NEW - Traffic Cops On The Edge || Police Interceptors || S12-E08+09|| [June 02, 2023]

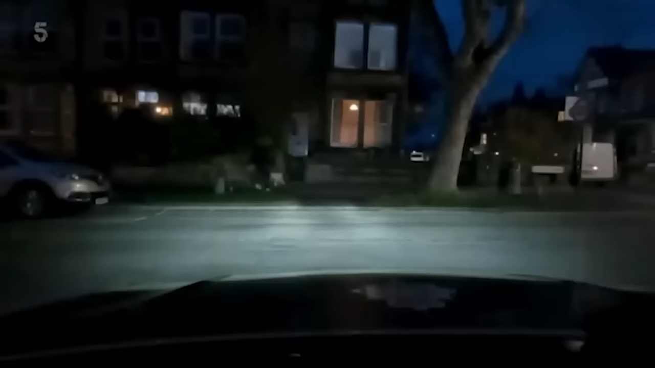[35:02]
Traffic cop Sergeant Paul Cording is on alert for a drug suspect. What's your information? Yeah, the vehicle is a black Jaguar X type. Yes, yes, current location.
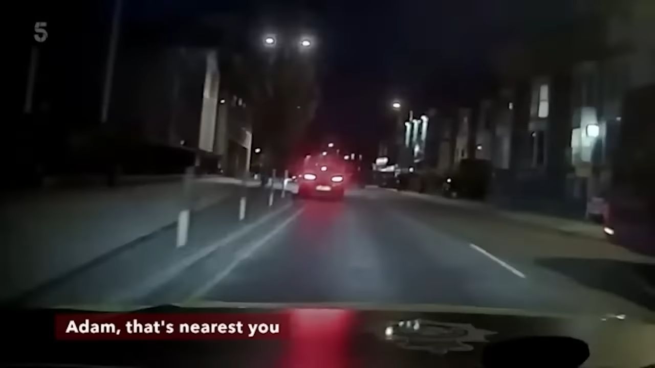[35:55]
Traffic cop Adam Smith spots the suspect's car.
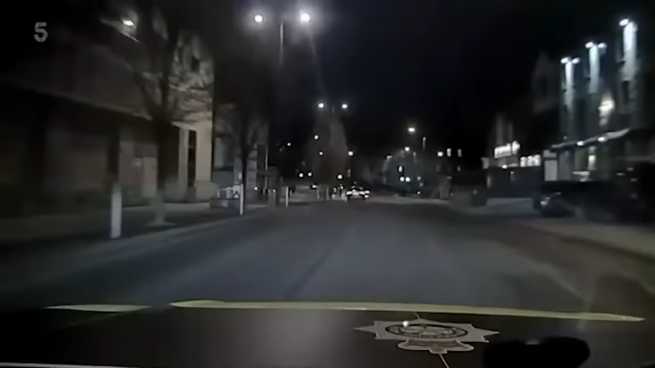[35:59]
Offside indication, Adam, if you can get forward.
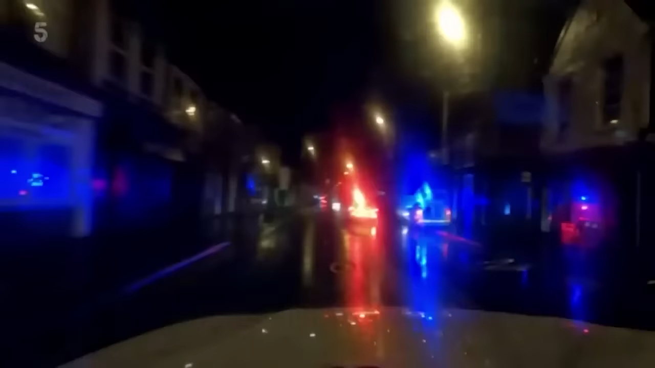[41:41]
It's been driving at speed on wrong side of the carriageway.
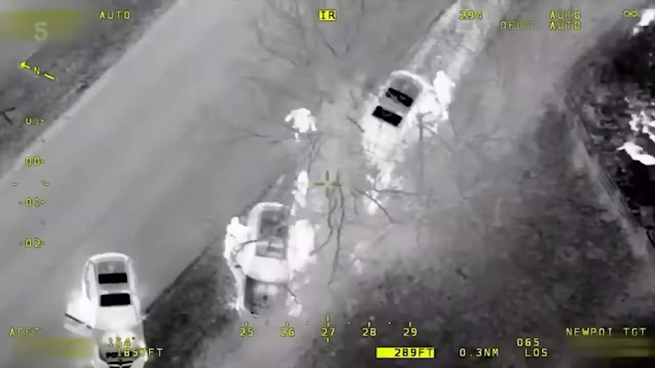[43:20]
Give me your hand. On the floor now. North. Coming up.
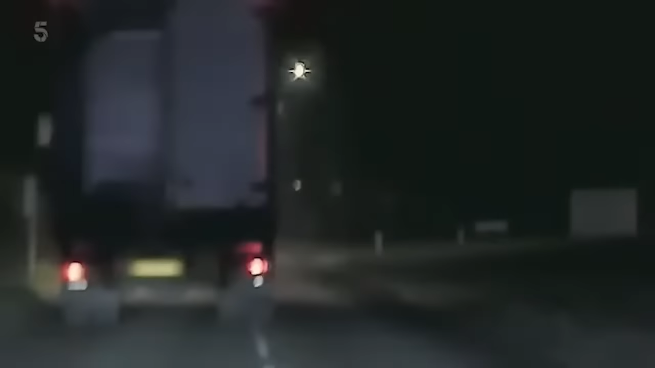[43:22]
Trucks under attack. We may have a heat source of interest.
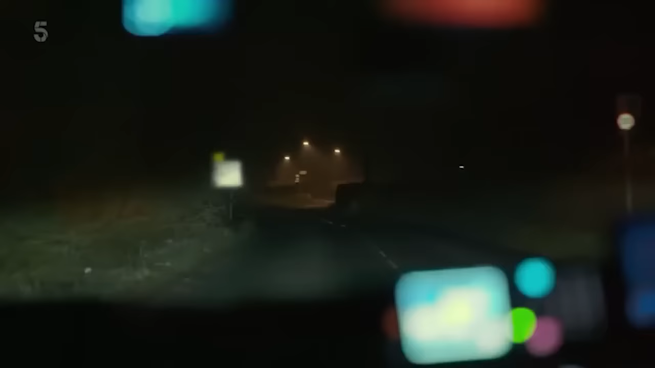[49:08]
they'll be onto the phones to each other. As Rich and Josh approach,
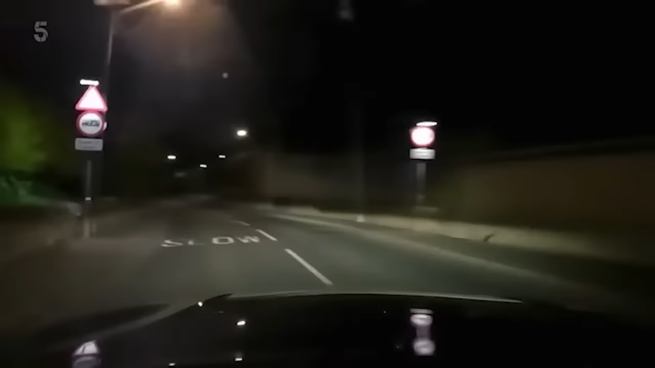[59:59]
Just seeing this car coming towards us. I don't know if it's got a bit of a head of us or... Let's just pick... Just maybe just being a bit nippy through little side roads.
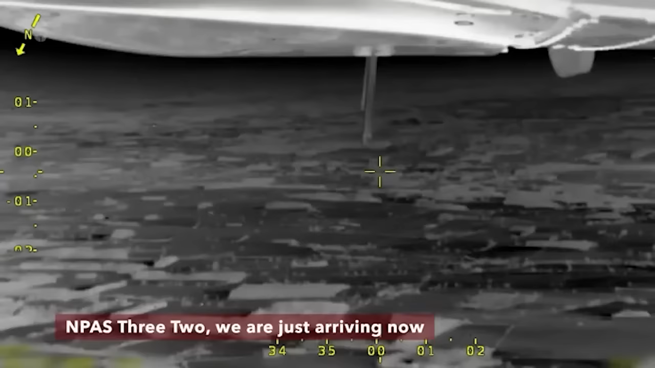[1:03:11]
The runners came out of the white vehicle that's in front of our end marks and north into the field directly in front of it and into the trees that are between where the vehicle's abandoned and the A1.
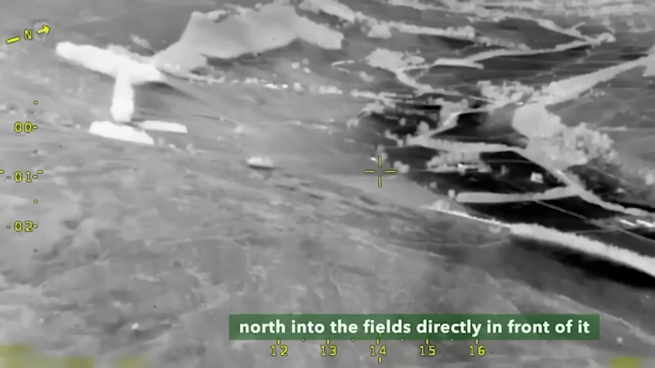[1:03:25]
They went off to our offside towards the A1 into the trees.
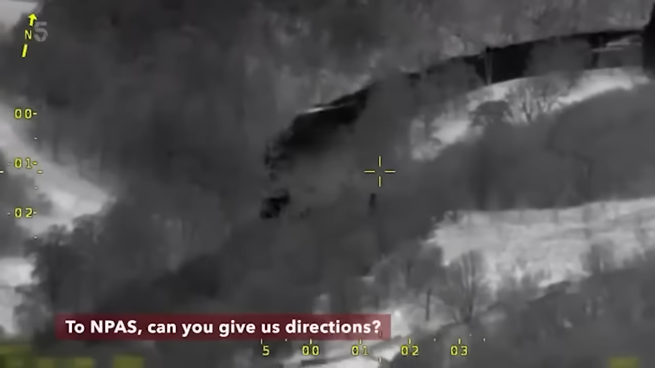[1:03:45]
To the dog handler, walk behind you, turn around. There's a footpath just behind you.
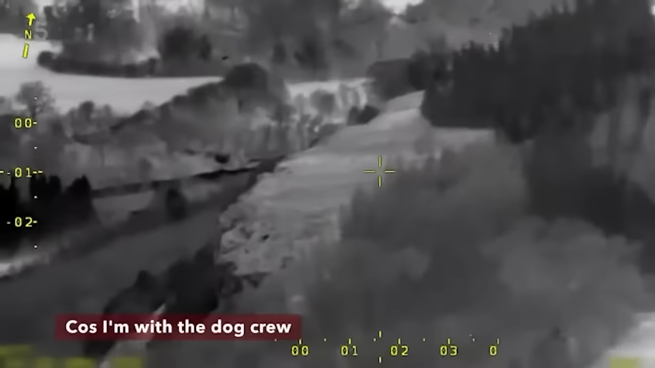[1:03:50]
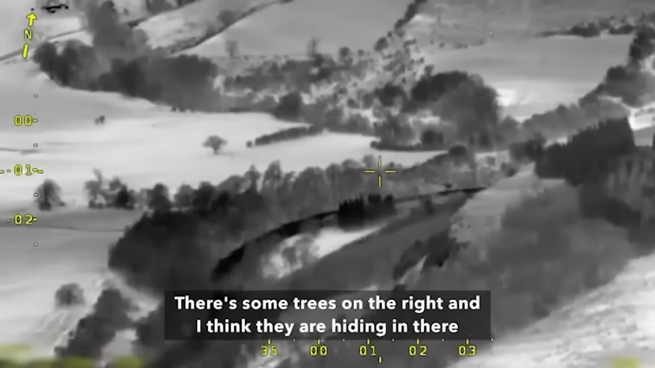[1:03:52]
There's something warm in those trees.
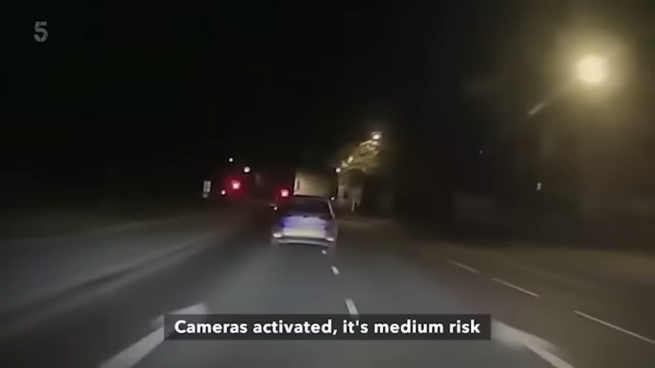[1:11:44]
And they're travelling through 30 mile per hour speed areas.
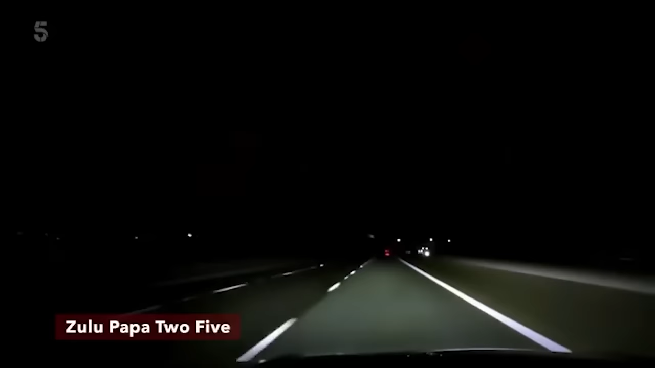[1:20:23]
So there's officers on foot now chasing the occupants of the vehicle. And John decamped through the passenger, one on the lone high beam.
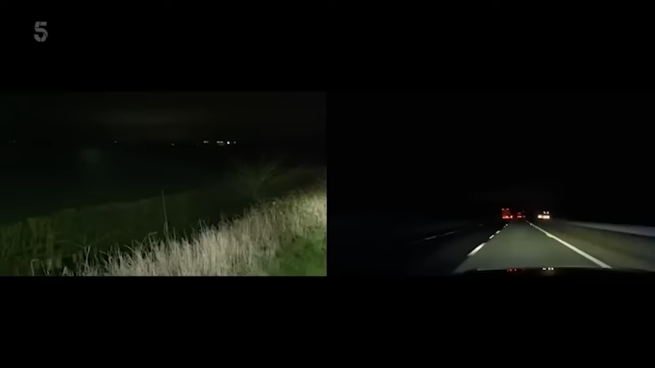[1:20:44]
and bring the vehicle to quite an abrupt stop and get out and do legs across the field.